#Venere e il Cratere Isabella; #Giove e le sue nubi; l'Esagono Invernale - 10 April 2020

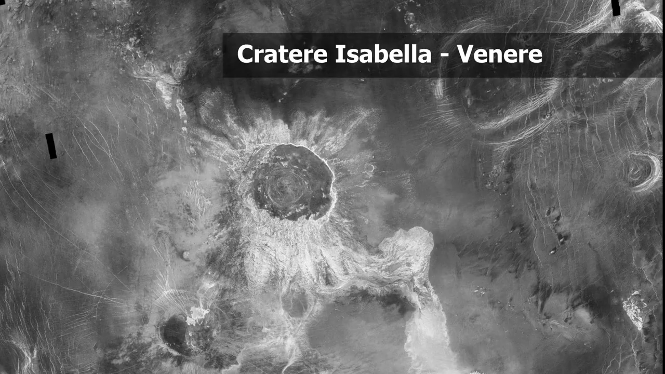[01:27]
Questo è il cratere Isabella, che ha un diametro di 175 chilometri ed è il secondo cratere da impatto più grande del pianeta e
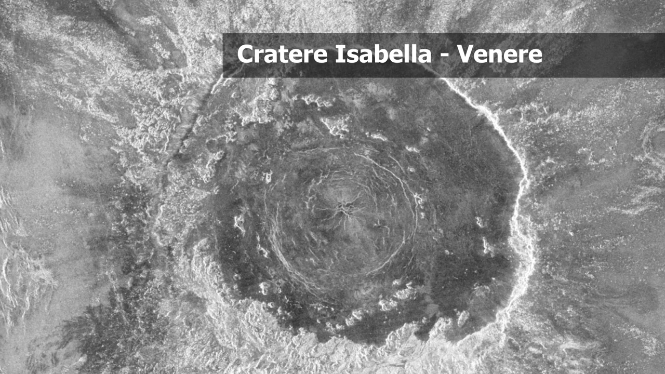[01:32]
mostra estese colate di fluidi attorno ad esso, una caratteristica unica per i crateri da impatto, almeno su Venere.
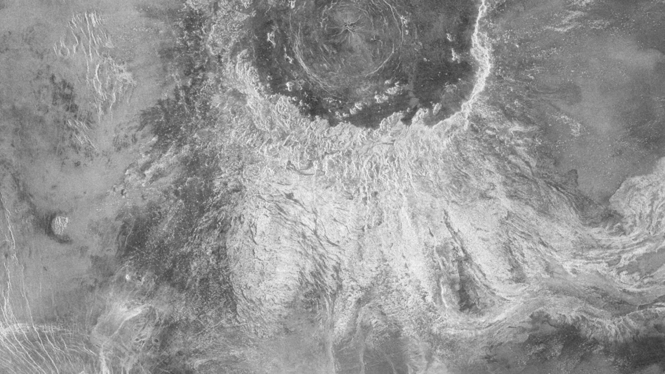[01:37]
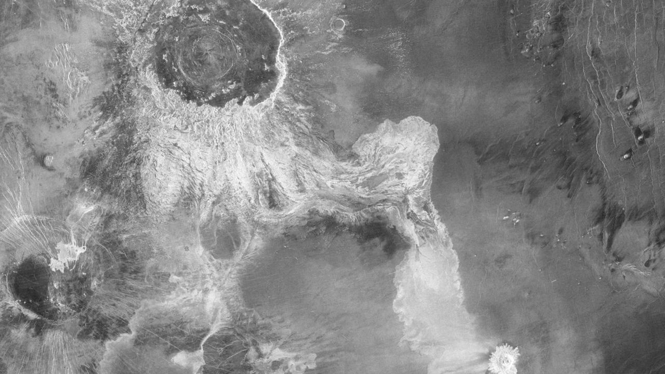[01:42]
Guardando con attenzione la colata in direzione sud-ovest si può notare la complessa rete di canali e lobi. Queste colate si sono formate probabilmente dalla fusione delle rocce della crosta venusiana,
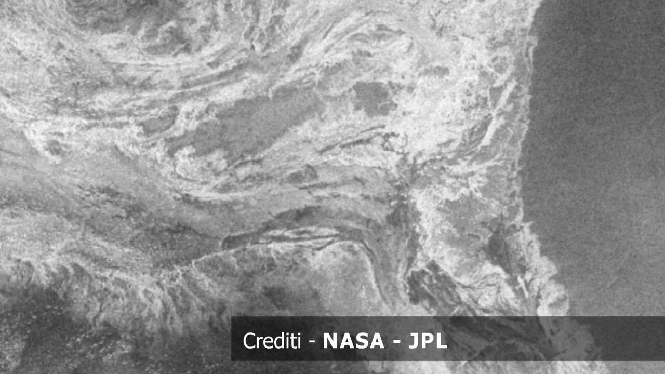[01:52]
a causa dell'elevato calore rilasciato dall'impatto di un gigantesco meteorite.